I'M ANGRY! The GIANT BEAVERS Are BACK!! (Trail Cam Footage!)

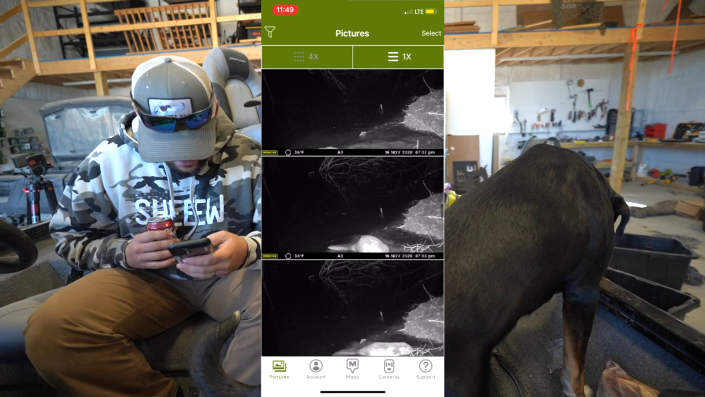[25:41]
Look at him. Big boy. He's a big boy. Oh, there he is again. So, this is at 8.03.
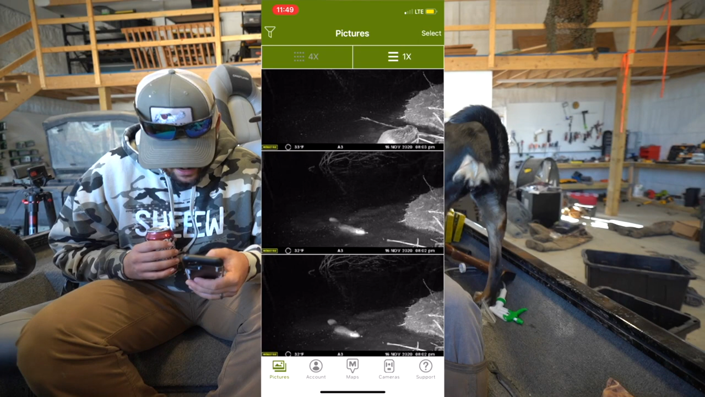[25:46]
Yeah, look at that. You can see him pretty good there. 8.03. He's there rebuilding. Look at that. He brought that tree. That tree was not there.
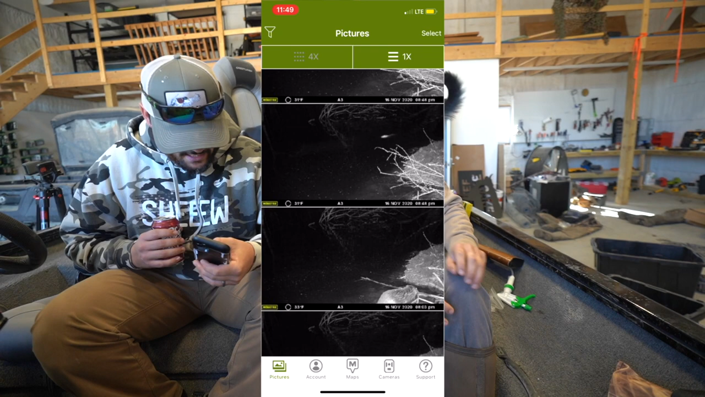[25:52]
The one on the right. And then you see him swimming. So far, I've only seen one though. Look at him. He's just cruising. So, I mean, one's not bad. I feel like we can handle one beaver. I'm just seeing if there's more than one.
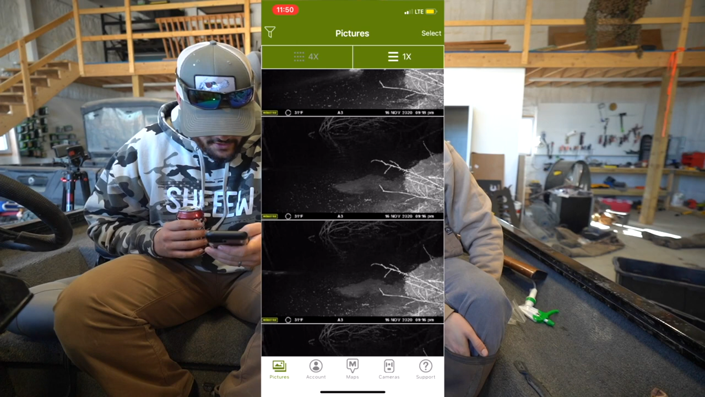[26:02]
So, you can see he's put all that. Like, I wonder. So, it's 9. So, he's been doing this for an hour. Keep scrolling.
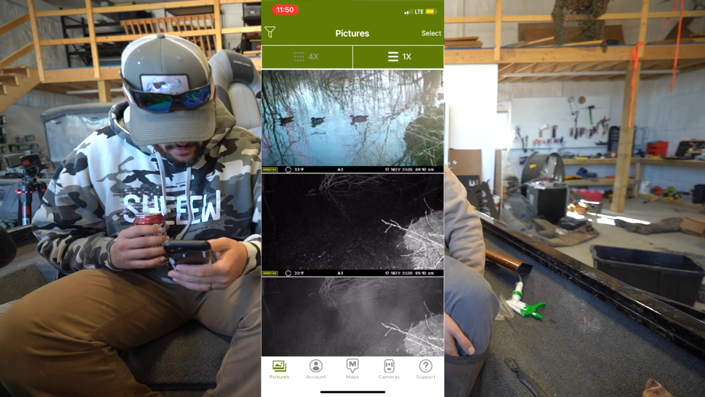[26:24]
Oh, look at that. We got ducks. Some wood ducks? Oh, there's some little. Look at this. Can we scout with this? No. I mean. I don't see why not. You see this? We got wood ducks on there. Most nice ducks. So, just say, hey.
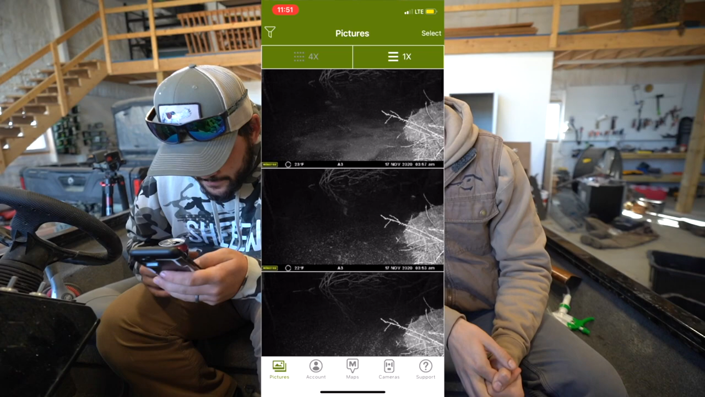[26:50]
I see. I mean, there's movement. I'm trying to see if I see. Okay. So, 3 a.m. So, that was seven hours. He's got to be exhausted. But there's only one. I've only seen one. He might have taken a break, though. I mean, 2.30.
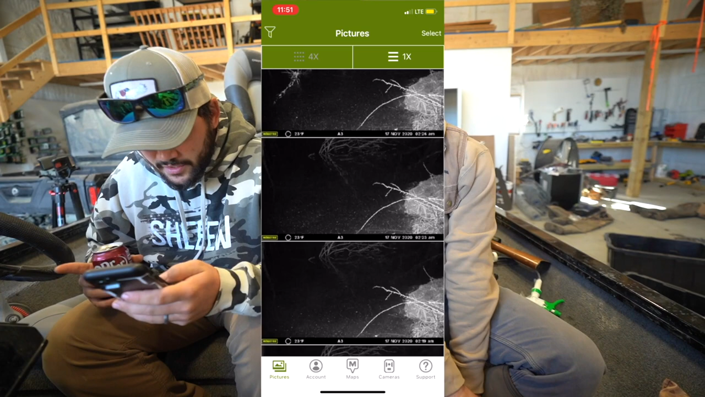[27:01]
I see him. No one. No, he pretty much worked the wrong thing. I think they just take shifts and you just see different ones. Maybe. Maybe. He's like the scout. I feel like there's no way there's just one beaver.